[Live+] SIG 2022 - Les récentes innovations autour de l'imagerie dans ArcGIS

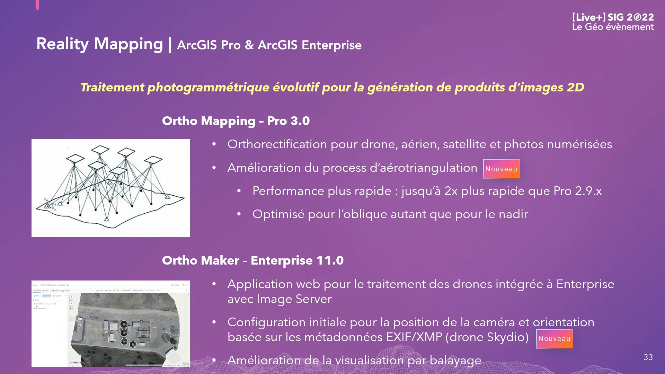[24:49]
Dans Automaker, c'est la fonctionnalité de balayage qui a notamment été améliorée et l'intégration du capteur SkyView. Et enfin, Shure for ArcGIS, c'est le logiciel professionnel qui permettra de transformer des images aériennes de caméras photogrammétriques et des données LIDAR, si disponibles, en modèles numériques de surface de haute qualité, des orthovrais, des nuages de points, des mèches 3D. Aujourd'hui, ce logiciel est utilisé par des instituts géographiques et des sociétés de prise de vue pour réaliser des couvertures ortho et altimétriques à l'échelle de pays entiers,
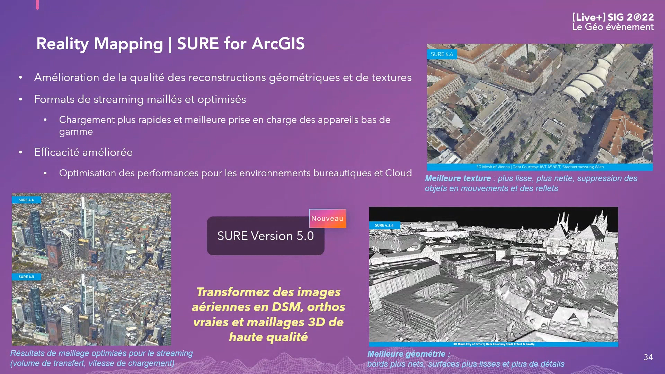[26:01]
un meilleur texturage du bâtiment, un maillage plus propre et plus précis, ou encore l'optimisation de la taille des fichiers, l'optimisation des performances de streaming des données, illustrée quant à elle en haut à droite. Donc pour terminer, Shure for ArcGIS reste aujourd'hui une solution desktop, indépendante d'ArcGIS Pro.
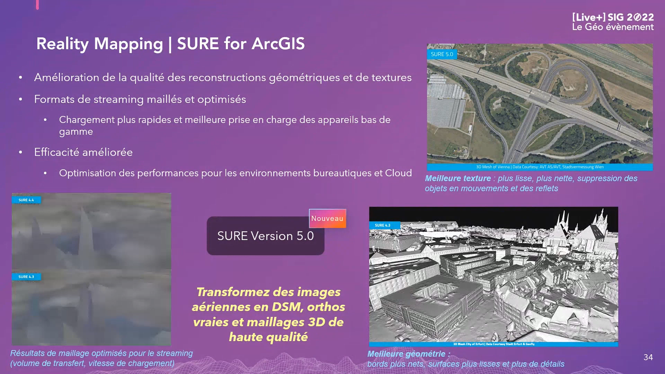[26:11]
Et si vous voulez travailler avec, il faudra prévoir une machine robuste pour faire tourner cet outil avec suffisamment de RAM et de GPU pour pouvoir bénéficier pleinement de sa puissance.